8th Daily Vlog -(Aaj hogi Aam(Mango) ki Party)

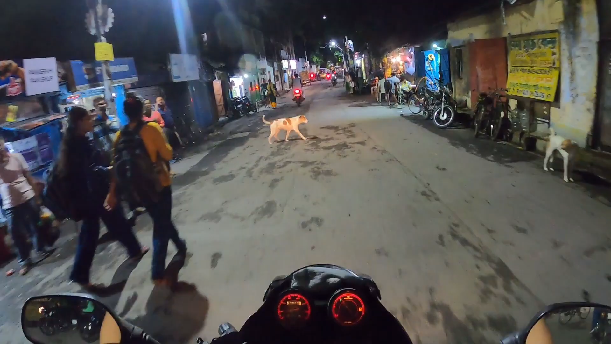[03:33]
तो इधर हालतू है, इधर हालतू जा सकते हैं।
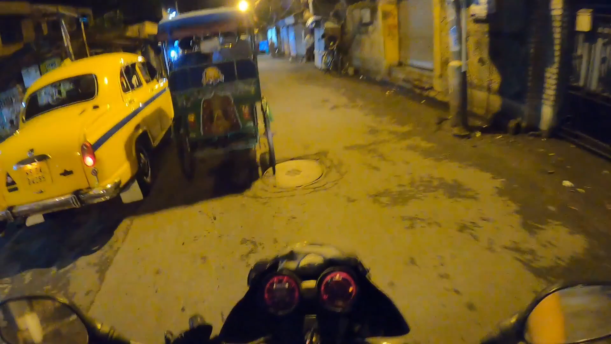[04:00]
इस वाले एरिया कहते हैं हाजरा बाजार, हालतू मेन रोड, ये हालतू मेन रोड है पूरा, ये मार्केट एरिया है। देखो रात में फिश कितनी बड़ी मछली थी।
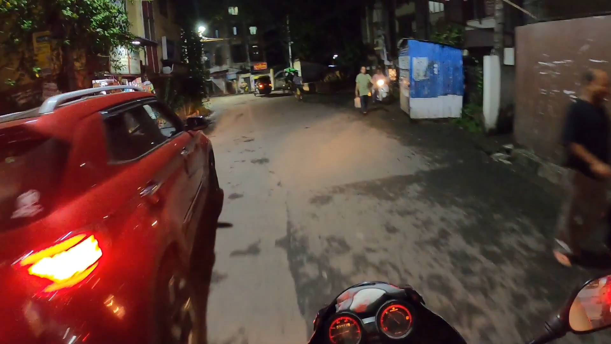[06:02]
ये एक ब्रेकर तक क्रॉस हो गया है, लेकिन दूसरा ये दूसरा ब्रेकर का कोई ऑप्शन नहीं है, चढ़ना ही पड़ेगा।